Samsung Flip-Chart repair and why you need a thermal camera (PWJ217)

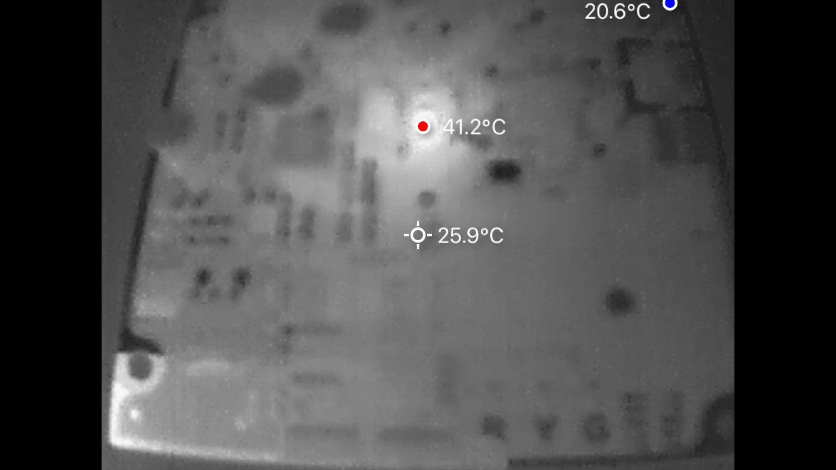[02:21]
On screen: spot 25.9°C, max 41.2°C, min 20.6°C
So you can see it here on the thermal image. It's the one that shows 41 degrees, while the rest of the board is at 25 or so. So it was time to replace that capacitor.